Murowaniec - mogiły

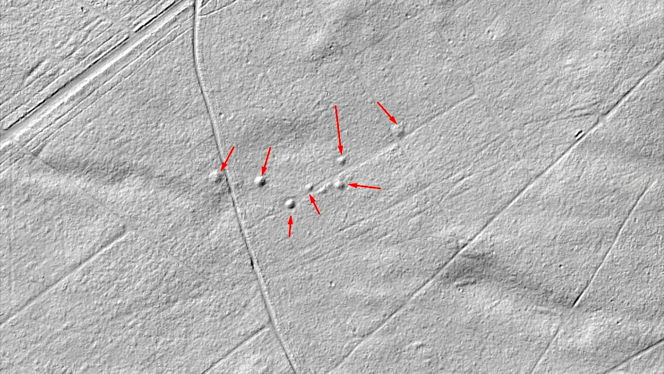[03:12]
Nasze szczególne zainteresowanie wzbudziło 8 z nich. Ze względu na ich rozmieszczenie,
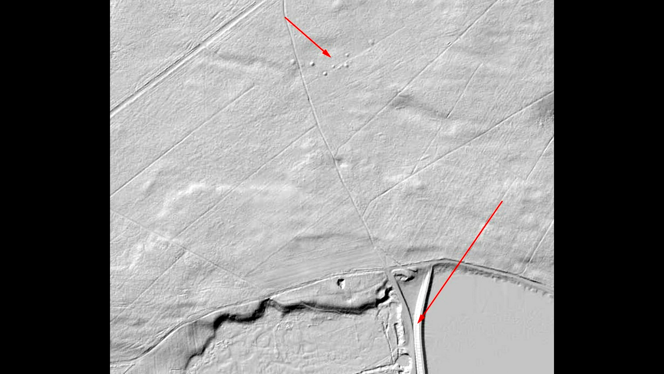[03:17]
wielkość tych kopców być może jest znacznie więcej.
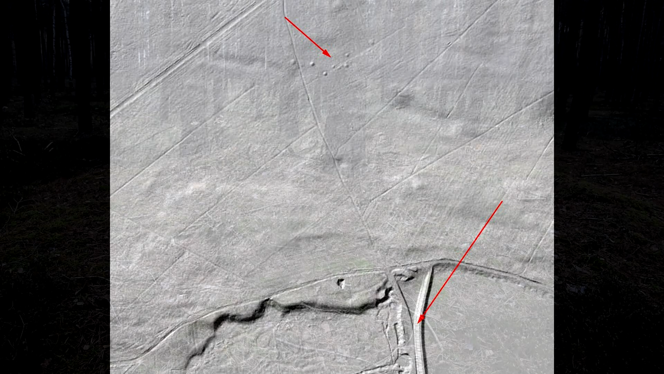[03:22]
Oczywiście nie mamy pewności, co się w nich znajduje, ale można przypuszczać, że są tam pochówki.